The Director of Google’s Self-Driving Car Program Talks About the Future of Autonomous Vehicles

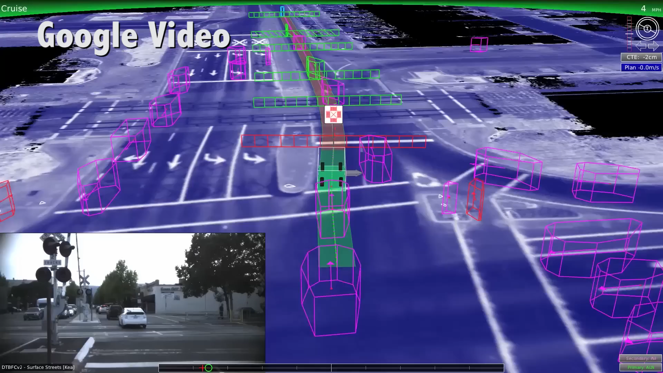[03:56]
The white box is where GPS tells us it is, and that would have been bad. And the silver car is where we really were.
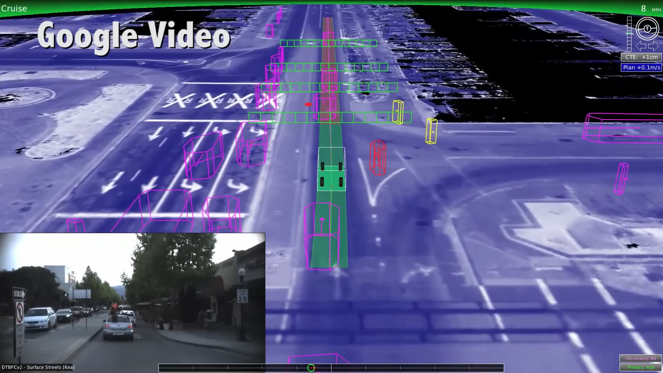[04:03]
And the way this works is that the car is using the laser sensor that it has and a
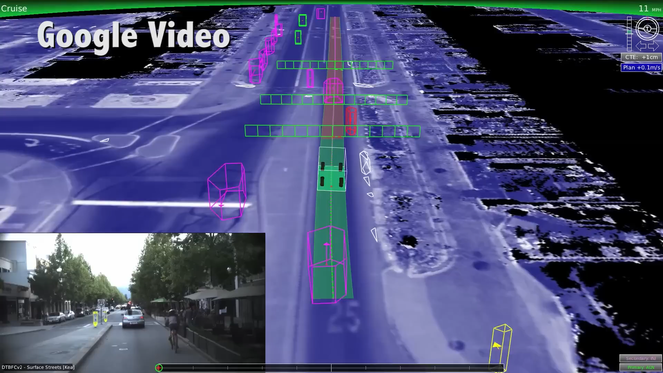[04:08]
map that it's built ahead of time and matching the two, much like if you took a tracing of a drawing, you can figure out where that tracing paper was when you started.
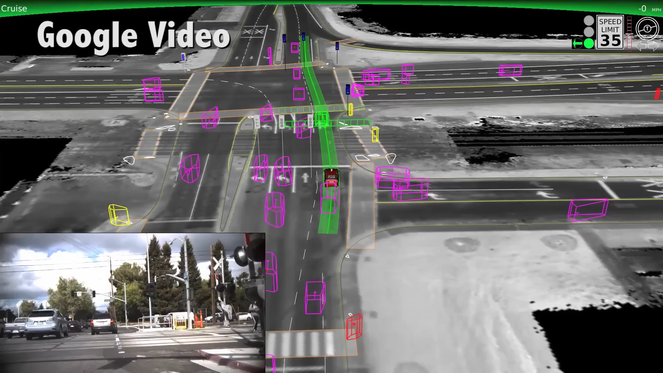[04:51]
And so what you're seeing here is the data from the sensors that we have custom engineered for this vehicle, allowed it to sweep all the way around at relatively high frame rate.